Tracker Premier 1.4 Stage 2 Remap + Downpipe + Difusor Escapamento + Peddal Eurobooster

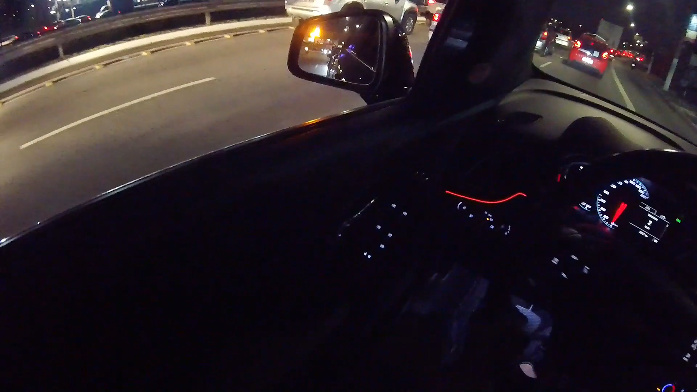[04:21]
Esse carro é legal que ele tem ponto cego, então quem passa do lado ele pisca. Rapaziada, ele tá piando a turbina de uma tal forma que eu me sinto num Jetta 211
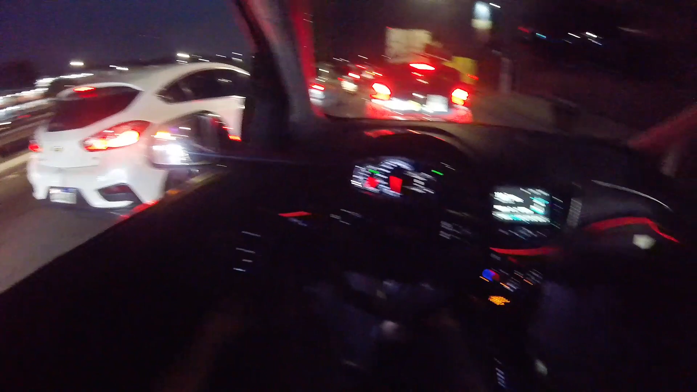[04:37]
cavalos ou até numa Porsche 911. Tá com um barulho bem legal.
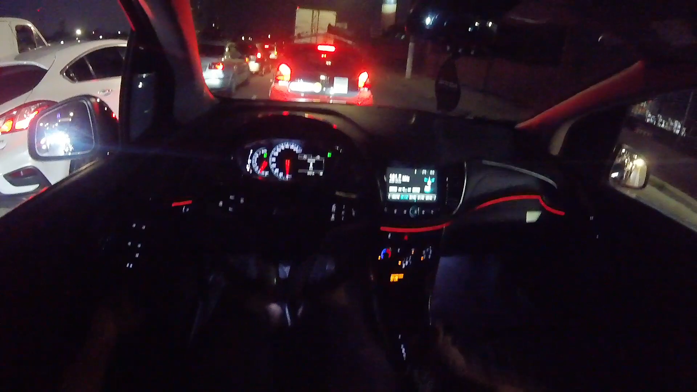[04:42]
Se a gente colocar na neutro e dar uma leve aceleradinha, ó. Bem legal, né, pessoal? Bem diferente, né?
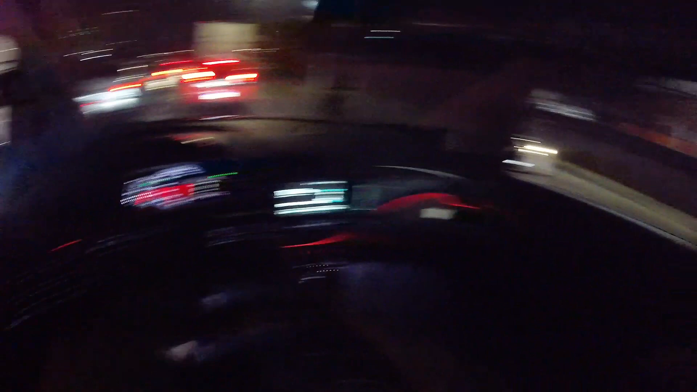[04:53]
É um tipo de carro que a gente não tá acostumado a ver esse tipo de projeto, né, ó.
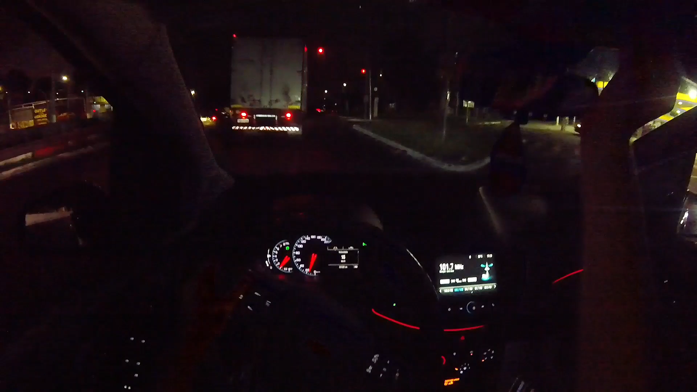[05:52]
Agora eu consegui ter uma noção aí de quanto o carro anda. Isso que ele tá no modo racing, é um modo que tira totalmente o lag do acelerador.
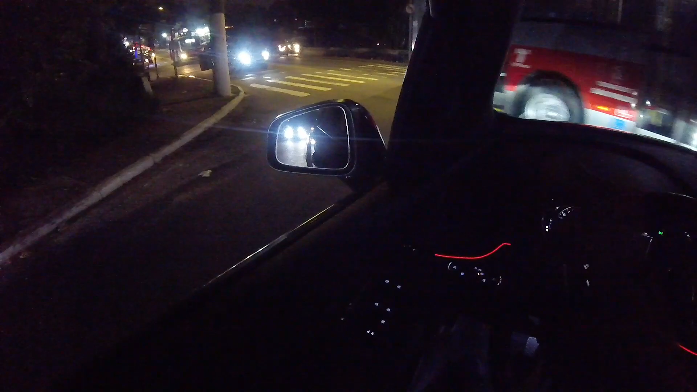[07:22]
Se liga a Renegade, rapaziada. Olha o farolzão dela, que top, ó.
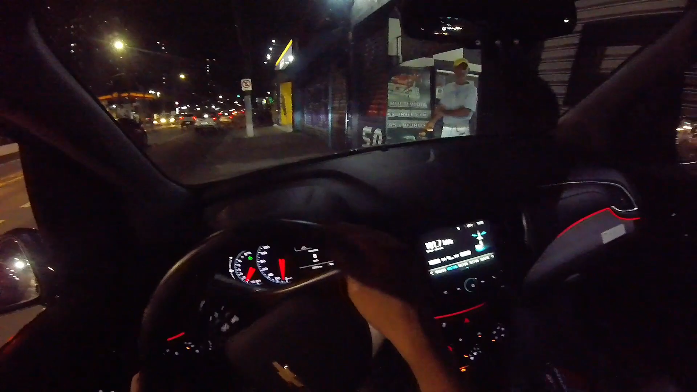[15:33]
É isso aí, rapaziada. Então, chegando aqui agora na loja. Um cheiro de freio danado. Ó, uma Renegade aí, não é ela.